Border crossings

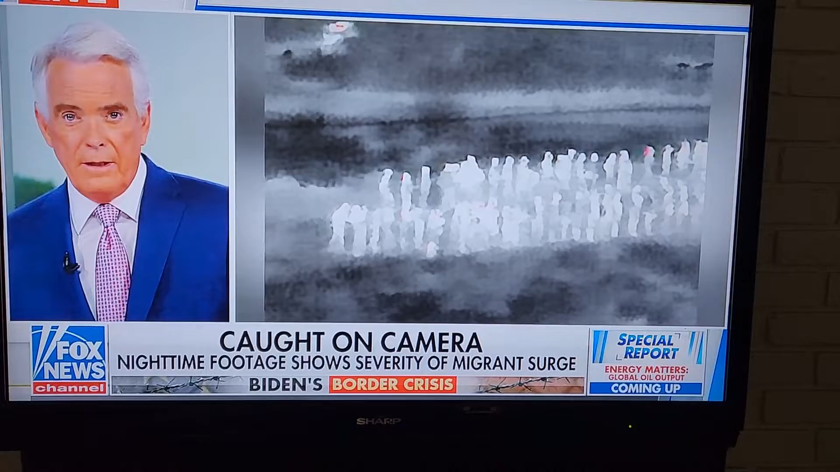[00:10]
Some groups contain dozens of illegal immigrants coming into the United States unopposed.
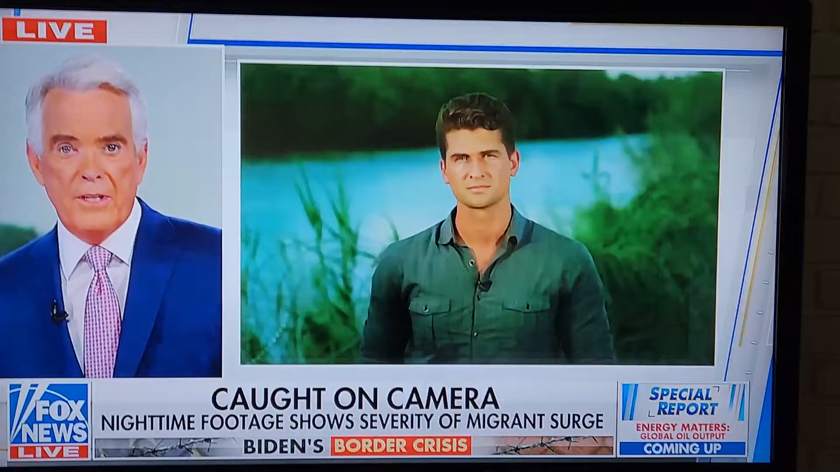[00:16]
Correspondent Bill Malugian reports tonight from Eagle Pass, Texas. Hi, Bill. Hey, John.
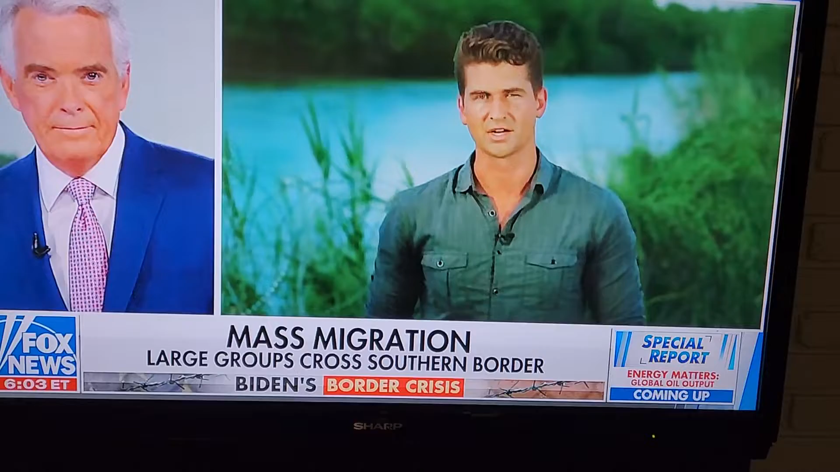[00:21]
Good evening to you. That's right. Look, in just a couple of hours early this morning here in Eagle Pass, we saw well over 500 illegal crossings. This small little border town continues to bear the brunt of this border crisis every single day.
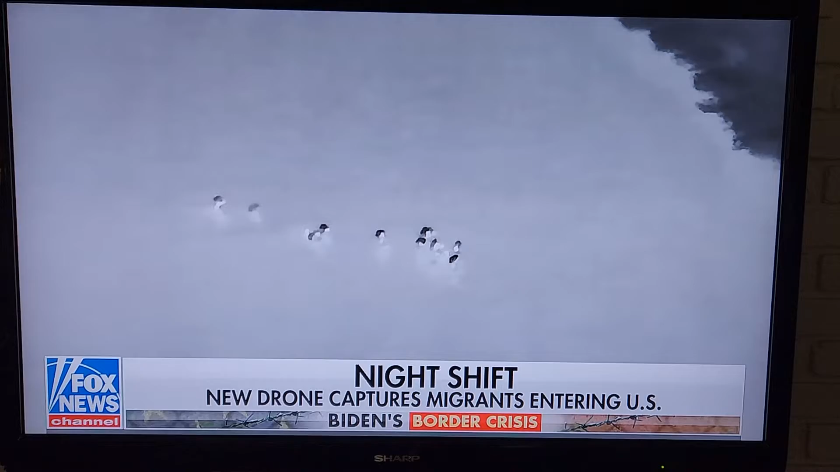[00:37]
For the very first time, a brand new Fox News drone equipped with thermal imaging captures images of mass
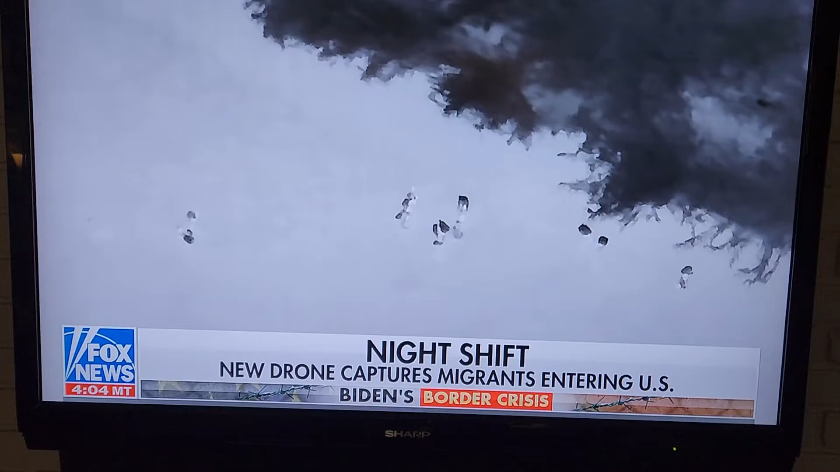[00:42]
illegal crossings in the middle of the night in Eagle Pass, Texas this morning.
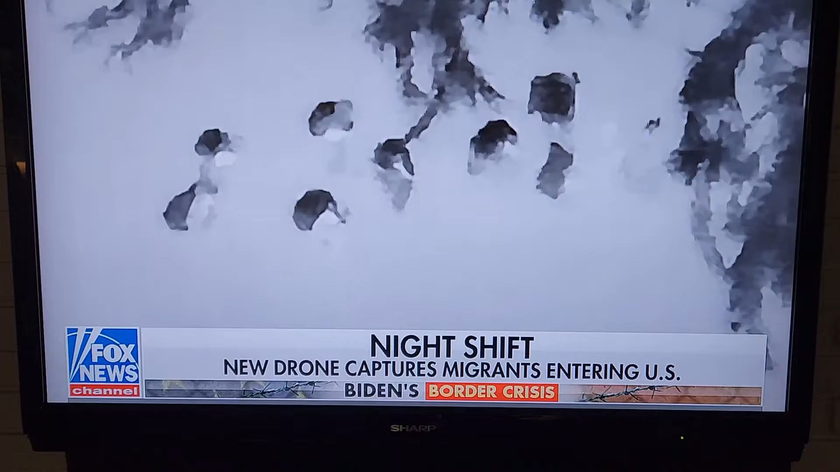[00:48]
Migrants could be seen crossing the river and walking onto private property where over 100 gathered and waited for Border Patrol processing.
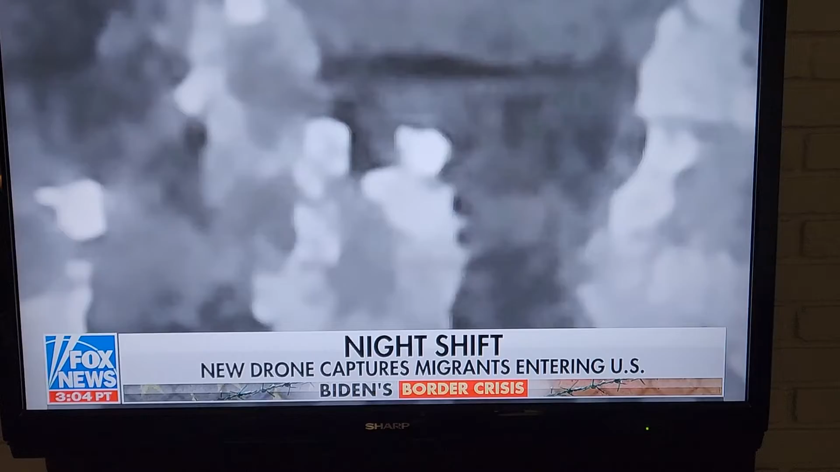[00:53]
DHS says more large groups are encountered in Eagle Pass than anywhere else along the border.